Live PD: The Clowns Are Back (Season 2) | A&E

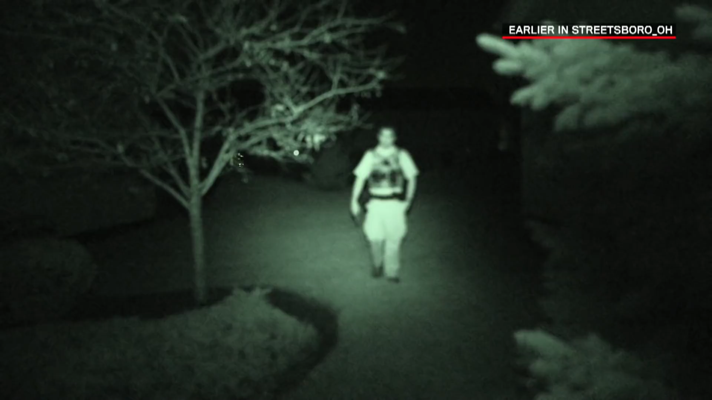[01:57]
They must have just stayed on the, uh, on the concrete or something, because you can definitely see footprints everywhere.